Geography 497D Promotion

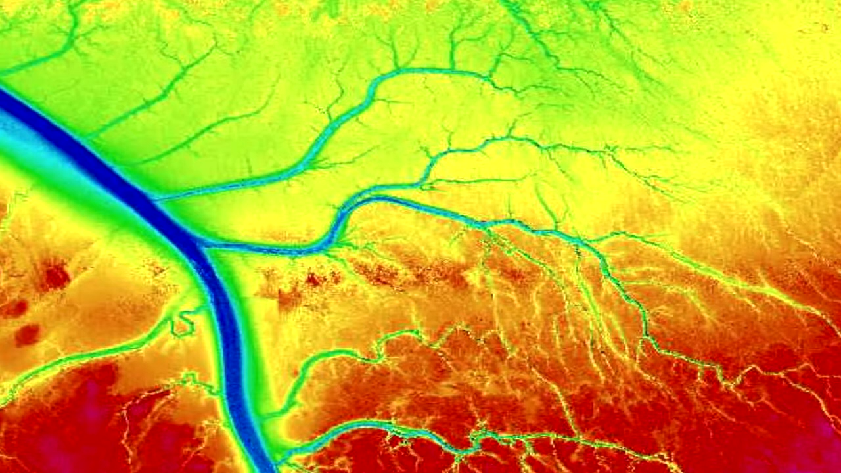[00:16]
It has shown to be very,
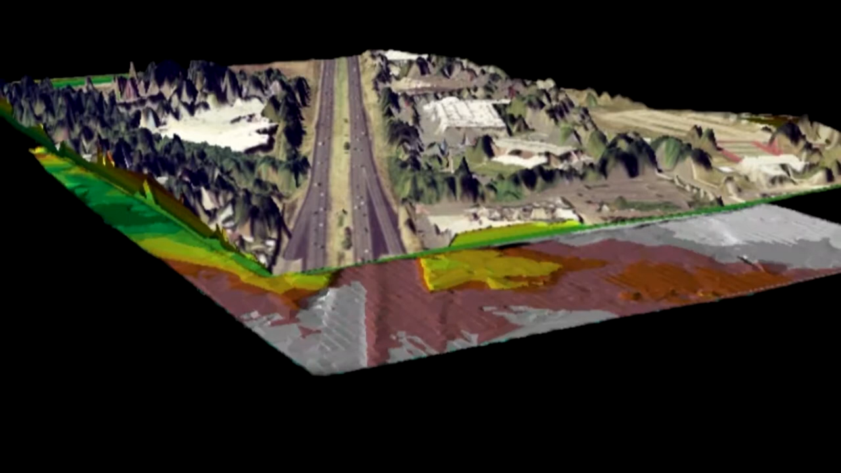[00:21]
very effective on mapping the terrain and also the features on the surface of the Earth. It also has revolutionized the way that we're able to use remote sensing technology and applications in GIS,
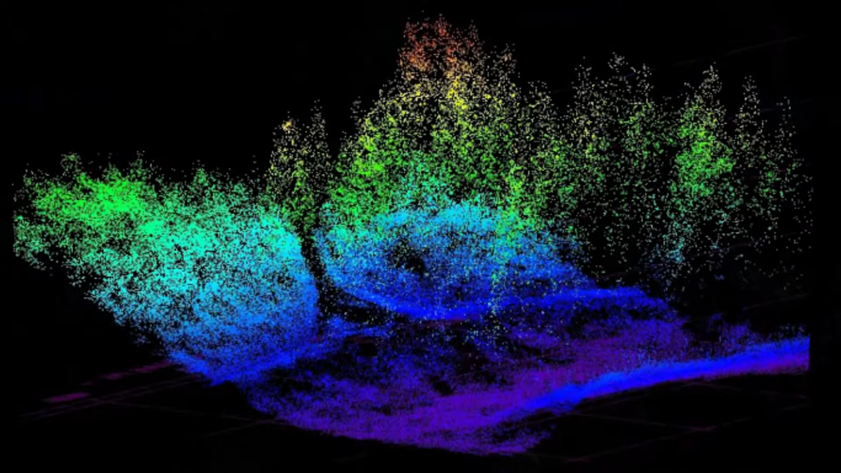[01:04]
The course moves forward with looking at the accuracy of this point cloud and some of the features that can be identified and also an overview,
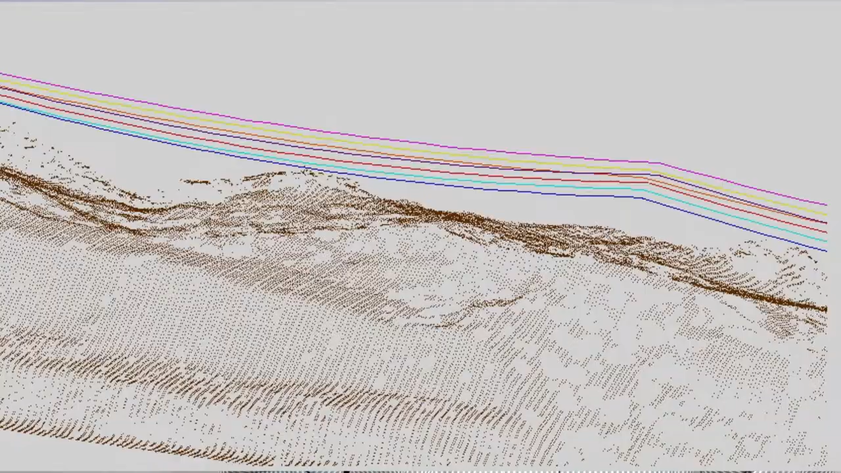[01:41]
looking at transmission line corridors and also transportation corridors.